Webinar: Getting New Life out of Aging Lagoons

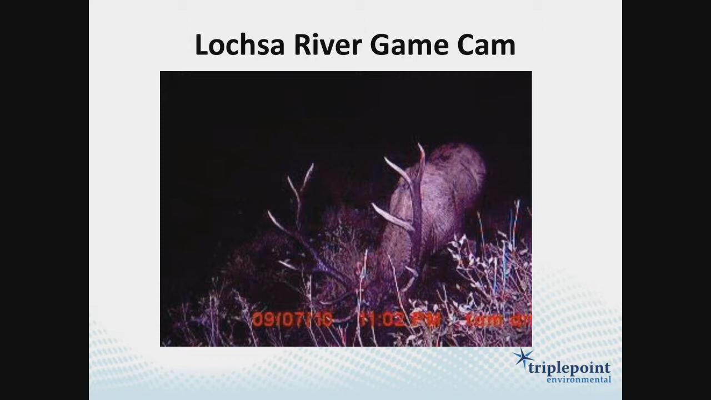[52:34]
That's an elk and C1. Self-explanatory, makes sure everybody's awake. So a couple slides here on how we would rehab and deal with the small town America.